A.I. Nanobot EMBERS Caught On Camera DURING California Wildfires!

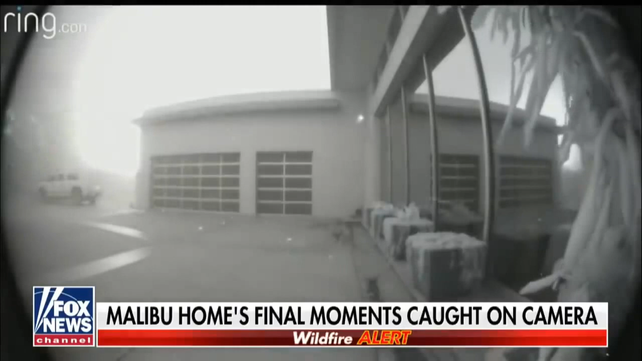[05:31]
Embers swirling in the wind. The homeowner told our Fox station KTTV he got his family out safely with just the clothes on their backs. But the house they just remodeled months ago is gone.